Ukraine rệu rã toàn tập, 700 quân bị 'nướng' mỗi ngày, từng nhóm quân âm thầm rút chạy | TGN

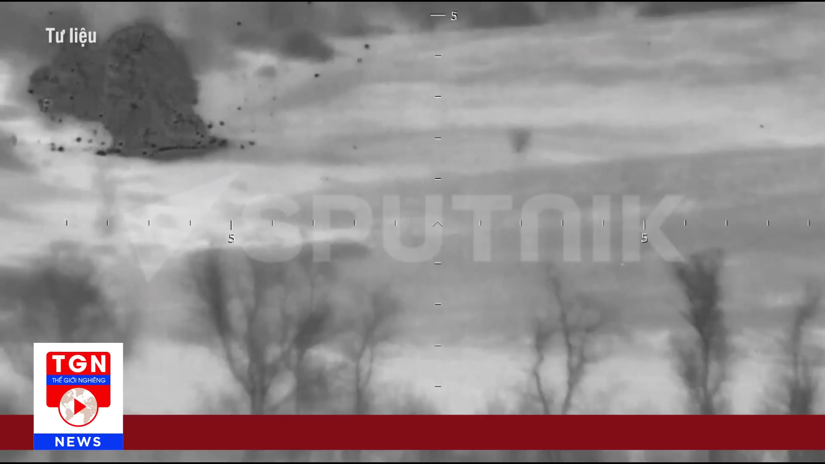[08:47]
Nhờ hệ thống dẫn đường hồng ngoại, nó có thể nhắm mục tiêu chính xác vào xe tăng và xe thiết giáp, trở thành vũ khí đáng gờm chống lại các mối đe dọa từ phương tiện bọc thép.